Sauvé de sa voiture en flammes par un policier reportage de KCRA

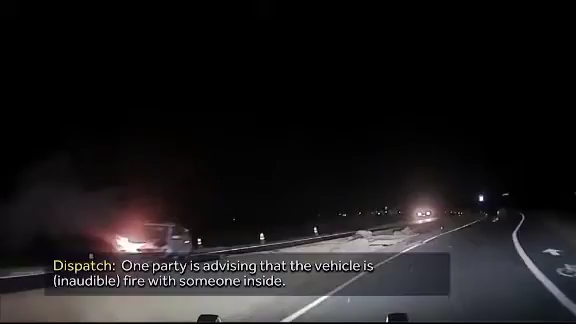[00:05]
You can see the flames as Elk Grove Police Officer Jared Houston pulls up to the wreck on Waterman Road last week.